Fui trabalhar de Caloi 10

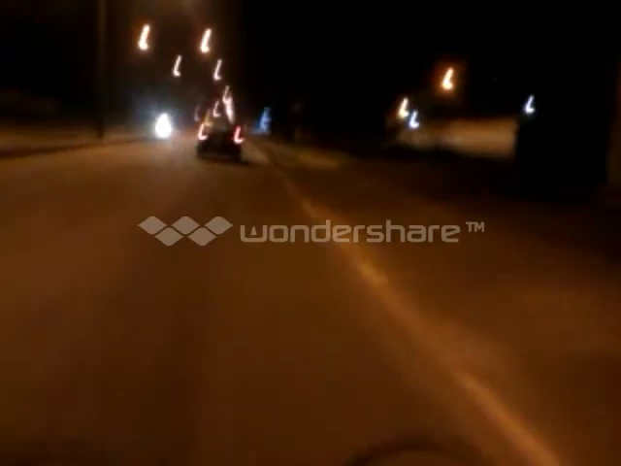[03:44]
Como eu disse, isso ai é o que nos motiva, é o que nos impulsiona, é o que nos faz levantar cedo pela manhã, e como eu disse Guasdurazo lá no escape da cidade lá, é uma força, é uma força maior, com certeza essa força vem de Deus. E aqui, estou chegando perto já do terminal da Vila Angélica,